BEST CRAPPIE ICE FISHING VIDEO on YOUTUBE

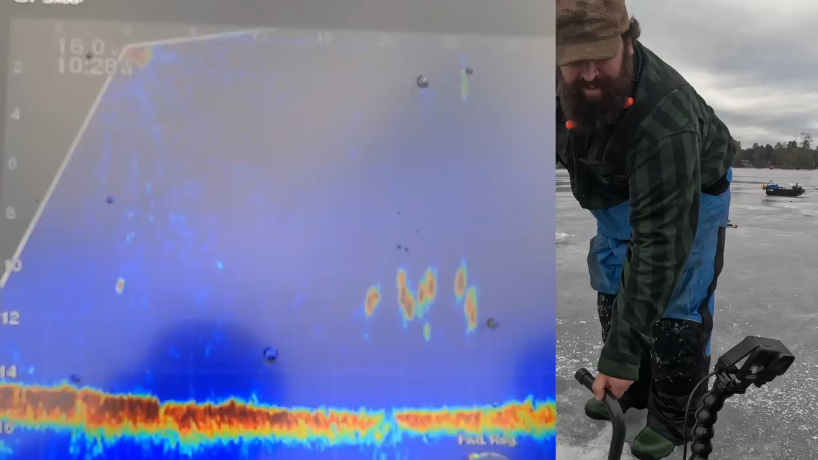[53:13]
There they are. 20. I mean, we might have a hole there. I have a piece of worm on.